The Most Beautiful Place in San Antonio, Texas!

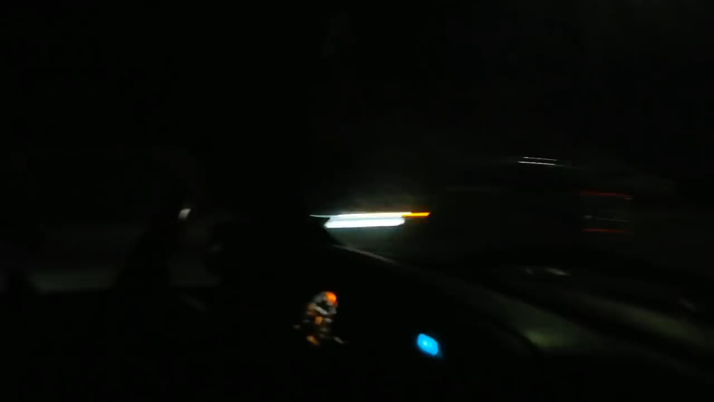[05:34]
Look at that nice bird poop on our window. How do you like that?